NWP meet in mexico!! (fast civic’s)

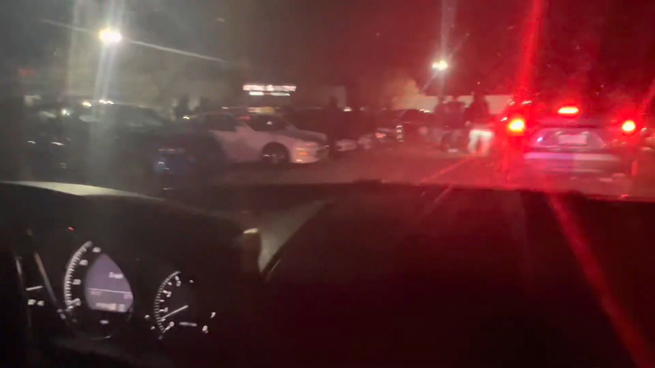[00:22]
Now this is what we're in the hunt for, guys. Nothing but JDMs.